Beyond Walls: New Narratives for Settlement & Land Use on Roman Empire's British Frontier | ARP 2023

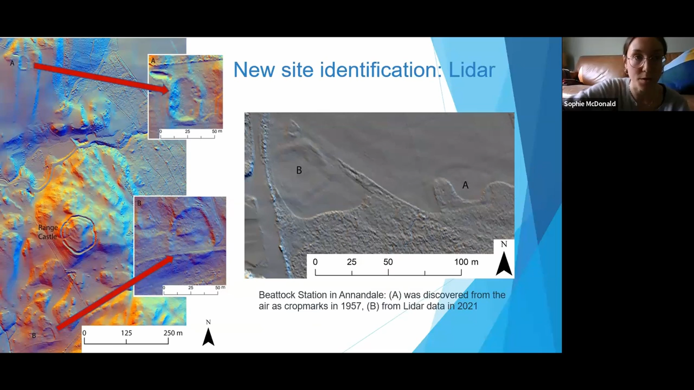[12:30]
And then you've got B, which was pulled out from the LiDAR data in 2021. So you've got these two enclosures here. So there's also been some geophysical work that's gone on in that area through the German Archaeological Institute.